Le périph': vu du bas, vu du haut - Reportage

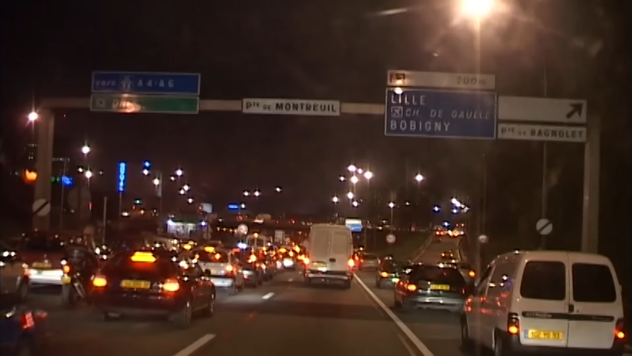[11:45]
C'est l'heure de pointe, le périphérique est saturé.
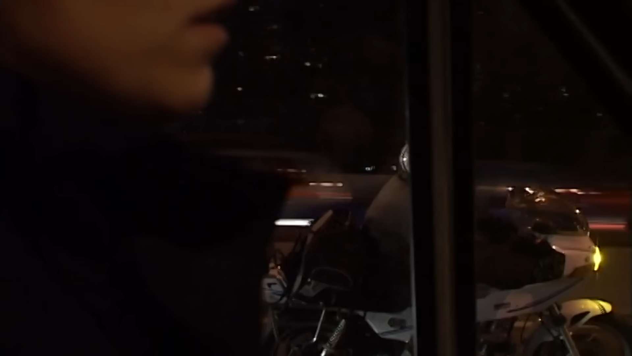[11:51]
Les motards commencent à slalomer dangereusement entre les voitures sous les yeux des policiers.
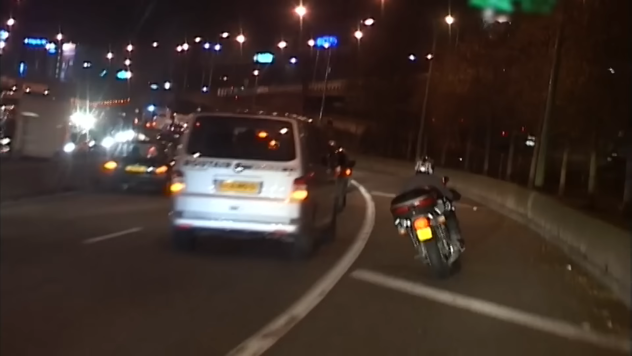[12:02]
Regardez ça, ça l'amuse ça. Voilà. Ça, pour moi, c'est zéro, ça. Je sais pas ce que ça l'a avancé de plus. Il a grillé quoi, 3-4 bagnoles?
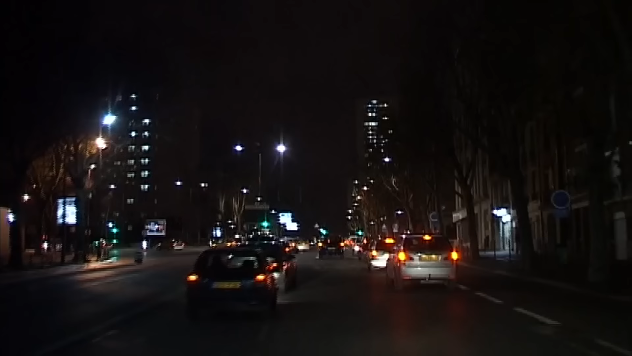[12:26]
Séverine décide d'emprunter un boulevard parallèle. Cette brigade est la seule habilitée à intervenir sur le périphérique, même si parfois elle est loin de l'accident.
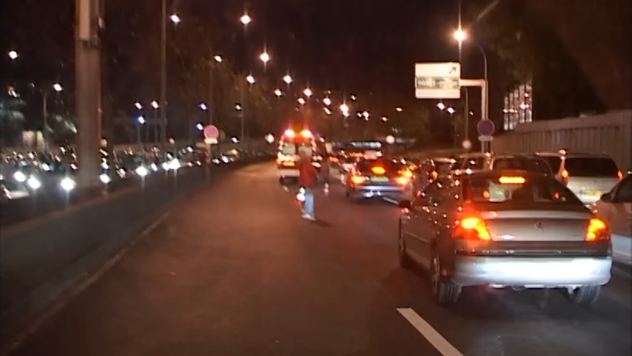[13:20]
Heureusement, les pompiers sont déjà sur place.